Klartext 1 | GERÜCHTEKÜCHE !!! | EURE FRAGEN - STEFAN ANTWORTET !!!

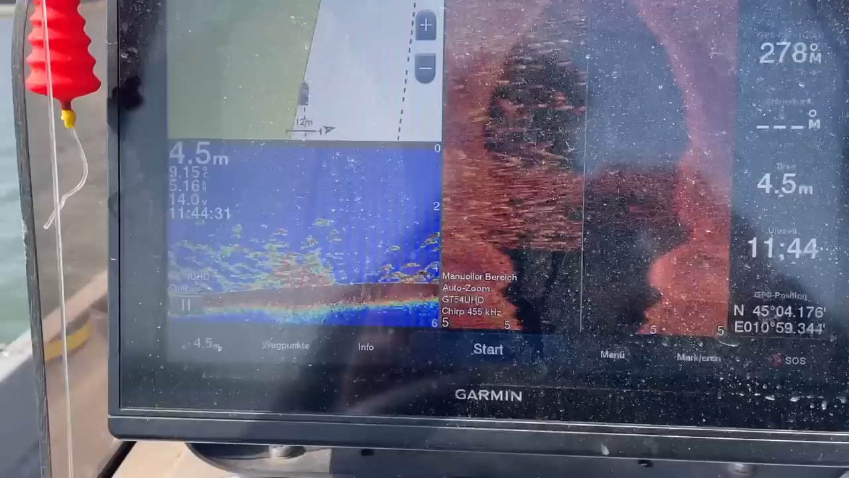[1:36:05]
On screen: depth 4.5 m
Alles voll mit Futterfisch, alles voll.
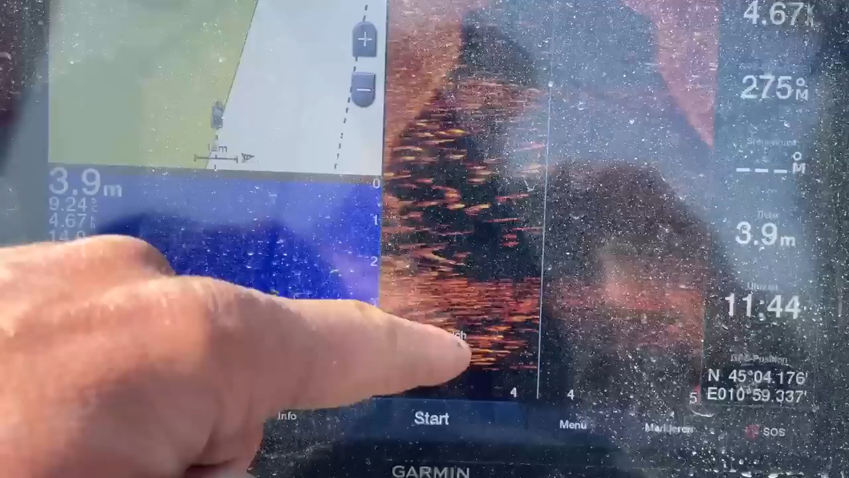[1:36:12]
On screen: depth 3.9 m
Ihr seht ja den Schwarm auf dem Side-Scan stehen, hier seht er alles voll mit Echolot. Jetzt geht's hoch.